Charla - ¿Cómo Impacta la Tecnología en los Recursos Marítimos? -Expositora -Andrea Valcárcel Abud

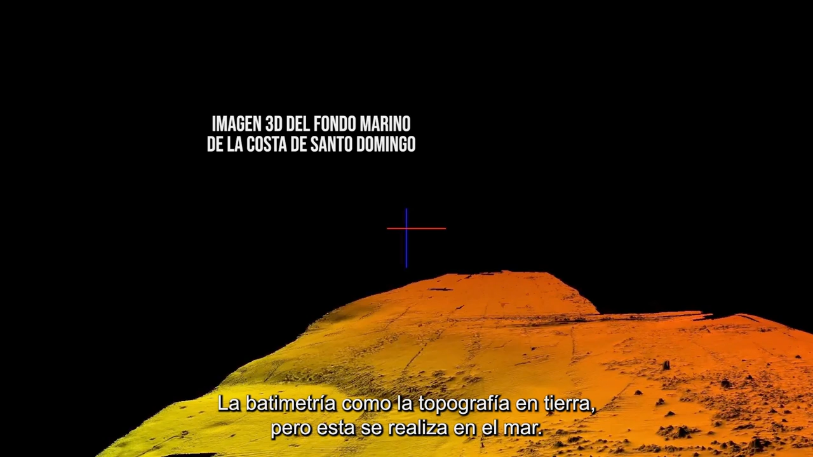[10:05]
La batimetría es como la topografía en tierra, pero esta se realiza en el mar.